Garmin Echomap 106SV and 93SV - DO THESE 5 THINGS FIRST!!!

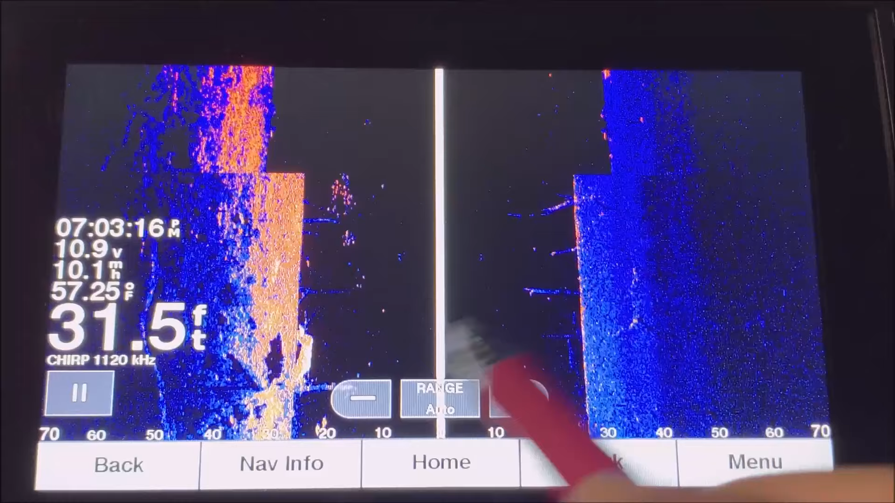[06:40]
On screen: depth 31.5 ft, water 57.25°F
right here on your right side and this is going to be the bottom right here on your left side this black space
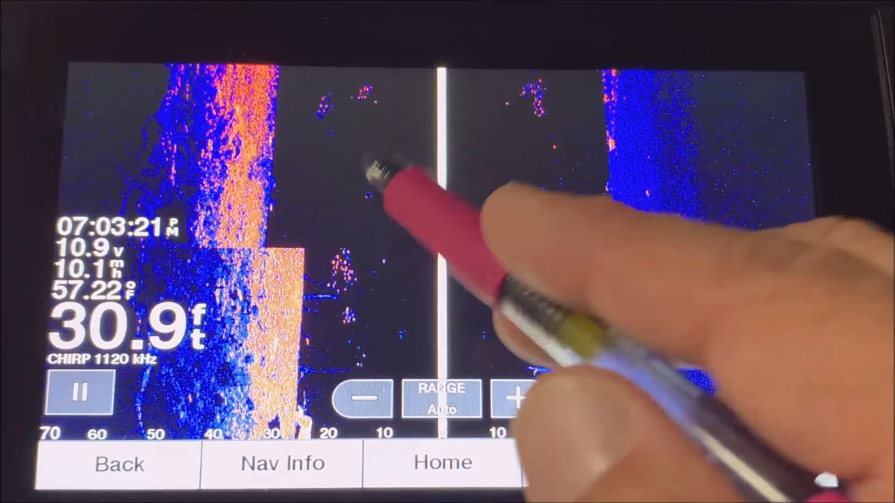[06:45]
On screen: depth 30.9 ft, water 57.22°F
right here is the depth of the water column okay so your beam is shooting out to either side
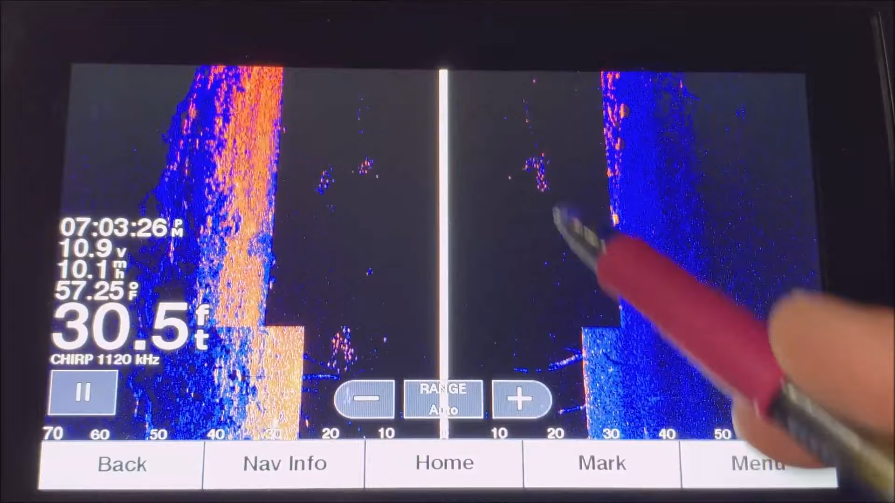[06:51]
On screen: depth 30.5 ft, water 57.25°F
when it hits the bottom that's when it gives this return right here on both sides okay this
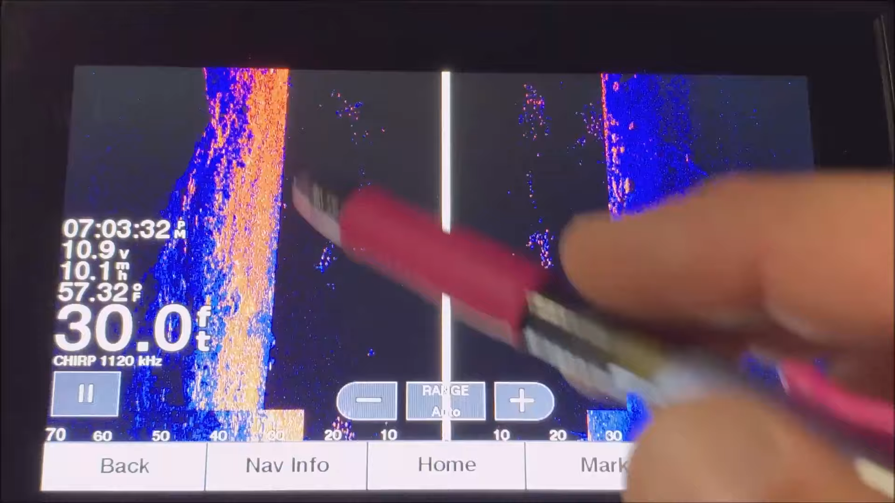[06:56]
On screen: depth 30.0 ft, water 57.32°F
side right here you see that bright orange color that's a harder bottom whereas
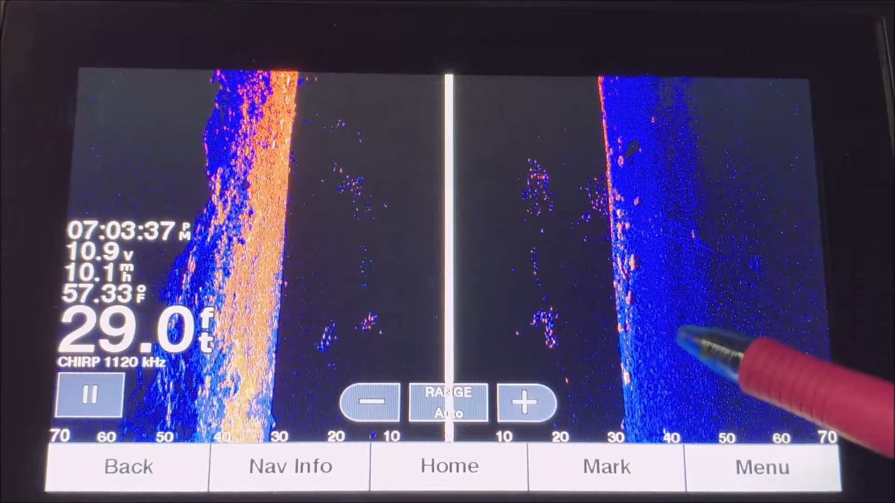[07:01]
On screen: depth 29.0 ft, water 57.33°F, speed 10.1 mph
this over here is a softer bottom so anywhere you see that bright return that's going to be a harder
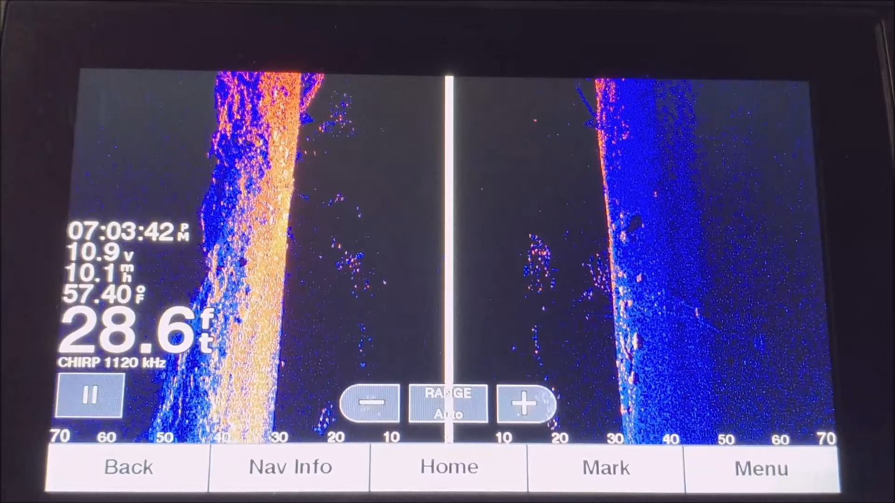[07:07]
On screen: depth 28.6 ft, water 57.40°F
bottom okay so those are just the basics on how to use side scan you know this
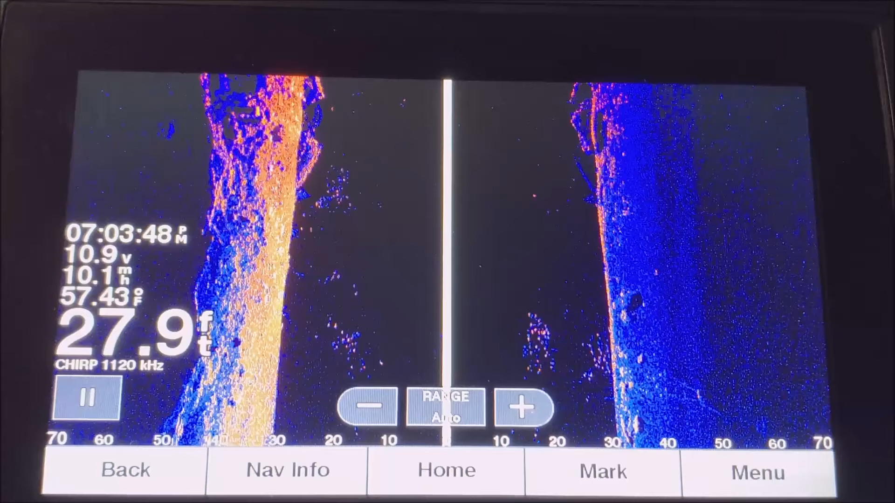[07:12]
On screen: depth 27.9 ft, water 57.43°F
isn't a side scan video but that's definitely one thing you you want to make sure you know how to do because it's one of the most useful features you know in the unit let's take for instance that you
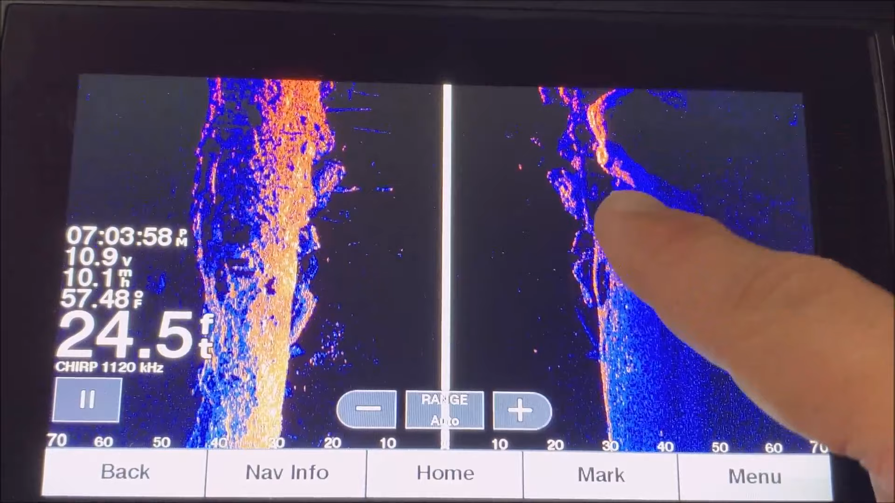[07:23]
On screen: depth 24.5 ft, water 57.48°F
know we wanted to fish this rock here after we see it on our side scan so see it's already passed behind
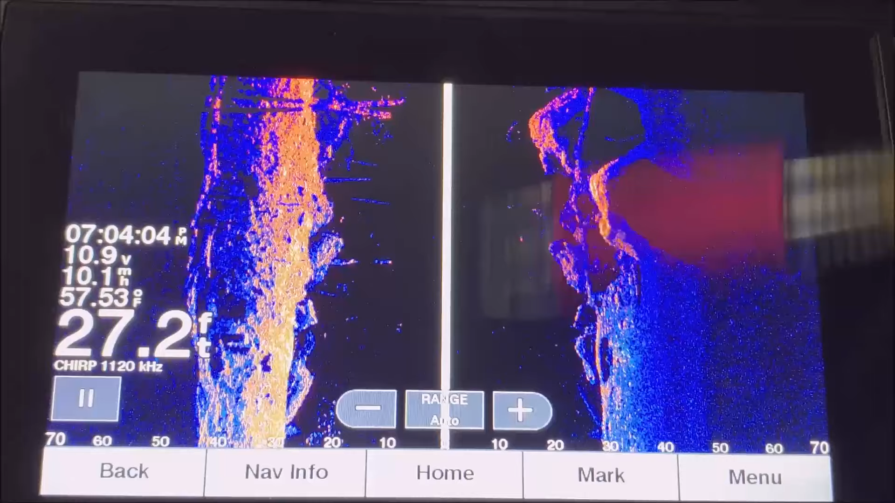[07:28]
On screen: depth 27.2 ft
us so how do we fish that well what we can do is just go like this
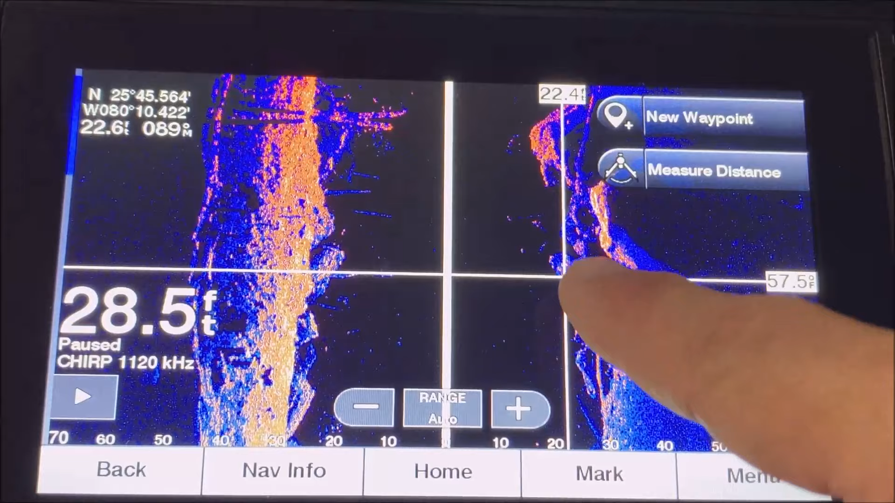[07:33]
On screen: depth 28.5 ft
and put a waypoint on it right there so all i did was go across the screen like that and now if i hit this button
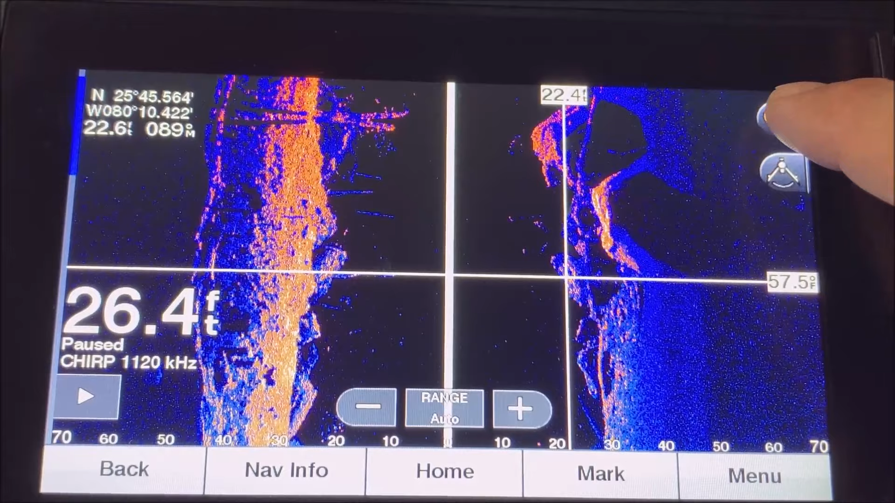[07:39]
On screen: depth 26.4 ft
right there it's going to put a waypoint on that rock and it's going to be exactly on it